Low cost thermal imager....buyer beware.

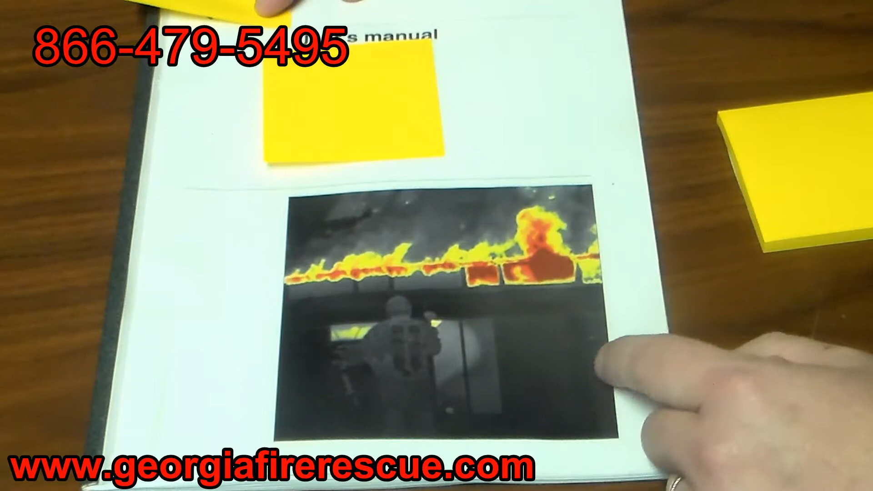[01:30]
Alright, let's take a look at the user's manual for this particular thermal imager about what it says about heat exposure.
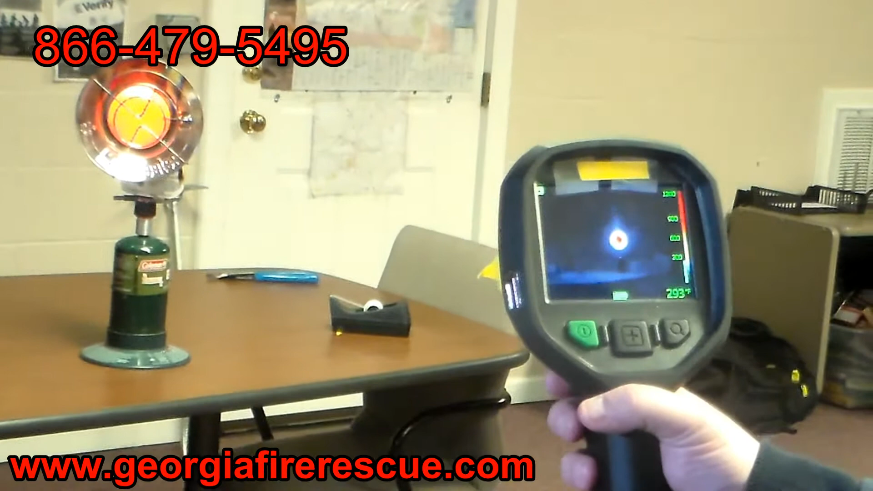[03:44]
is now it says that when we put the target on there, it says it's over 1200 degrees. And so, you know, what we're asking is, is this an accurate tool for us to be using in firefighting?
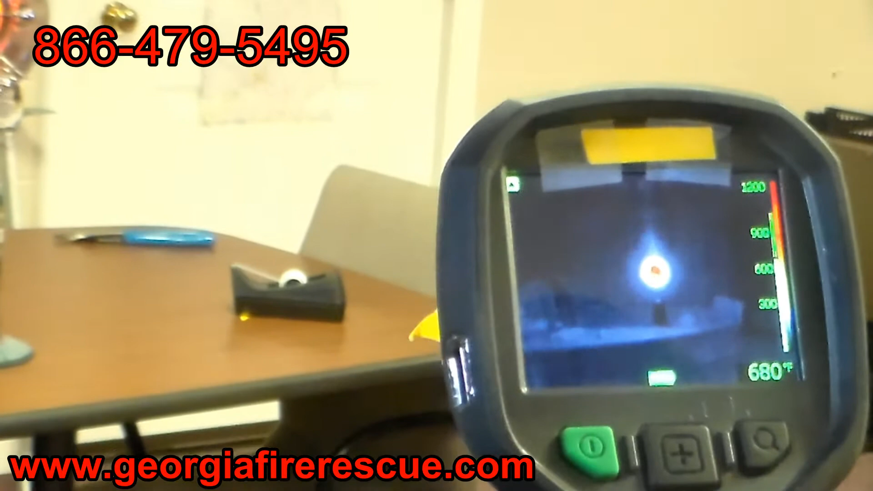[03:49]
On screen: spot 680°F
Now it says it's 356 degrees.
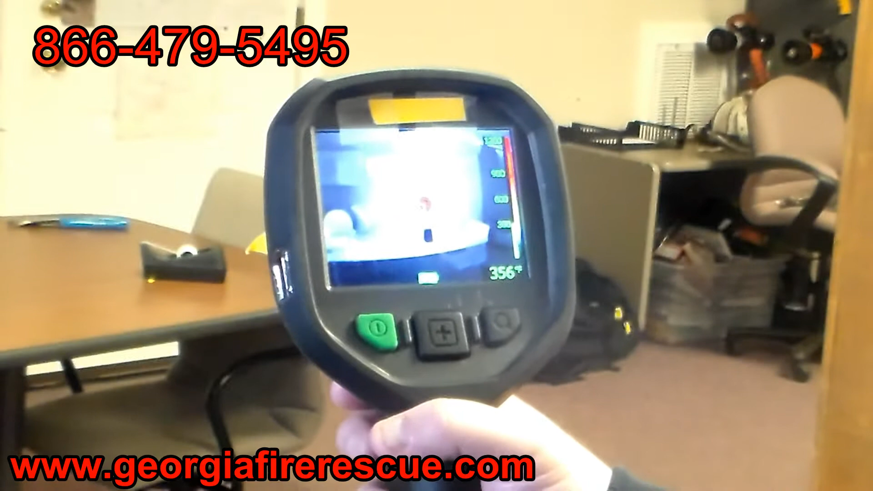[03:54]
But we know nothing's been altered on that LP gas heater that's over on the table.
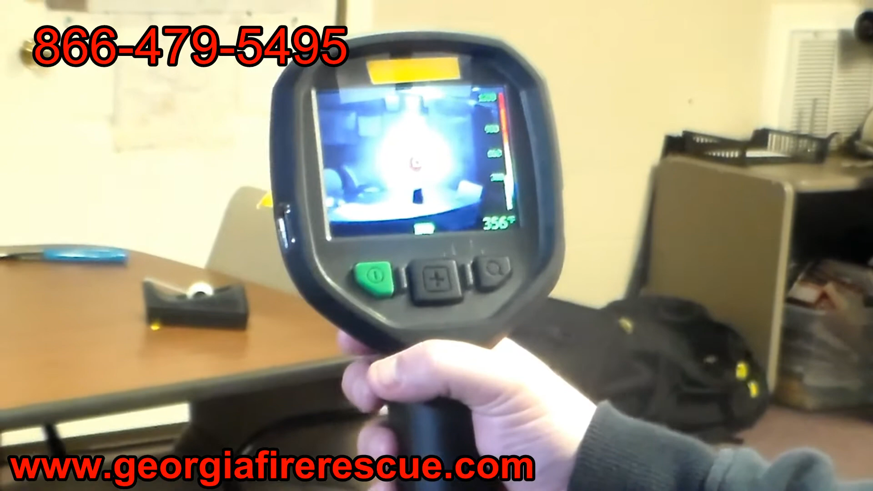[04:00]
Nothing's been changed about it.
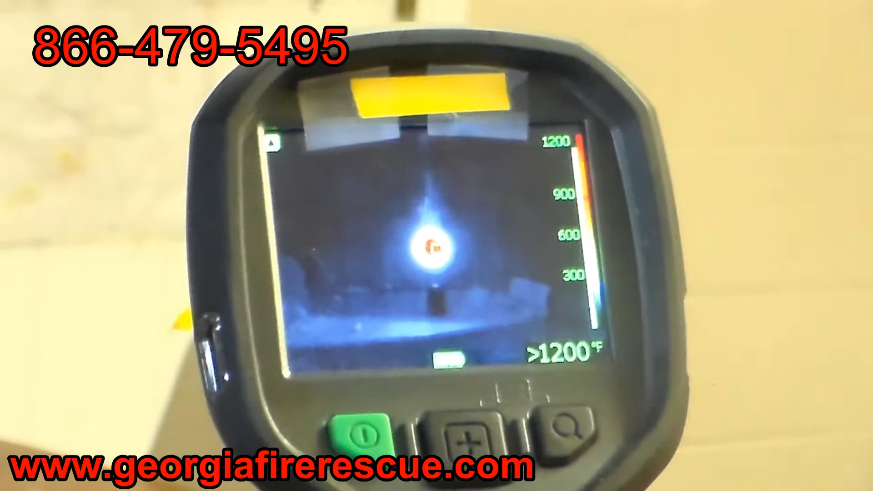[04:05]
But yet the instrument is giving us a very, very wide range of temperature,
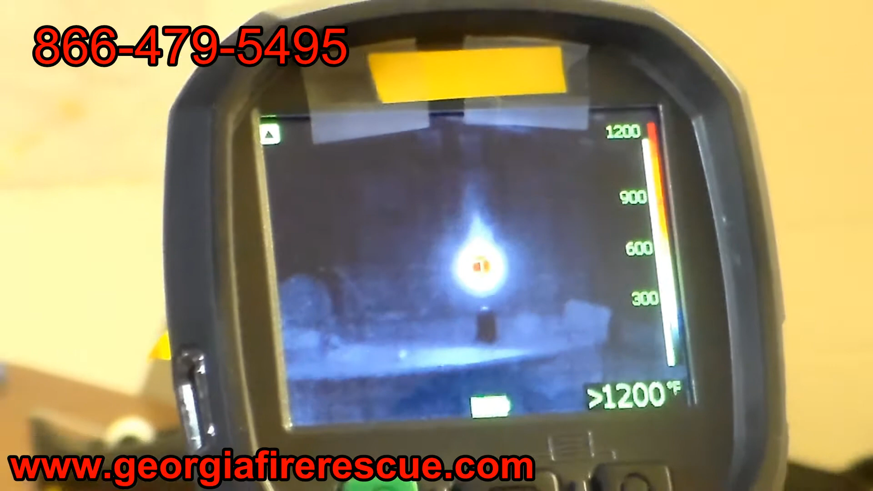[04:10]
although the actual fire itself has not changed at all.
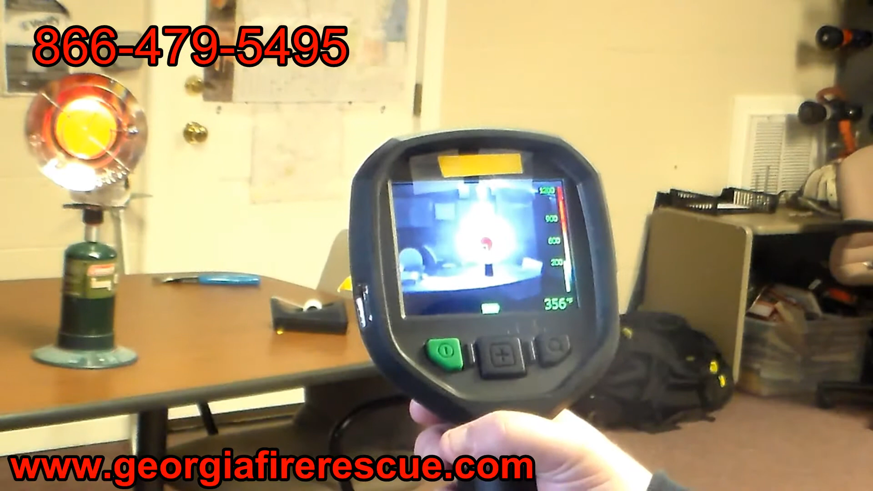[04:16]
So, you know, is this an accurate tool?
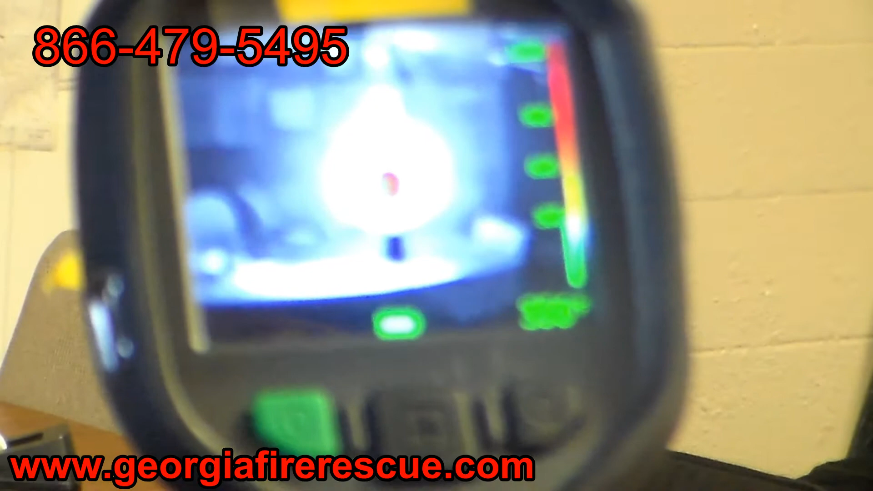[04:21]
There's lots of discrepancies in this particular instrument. Alright, let's look at a few more things.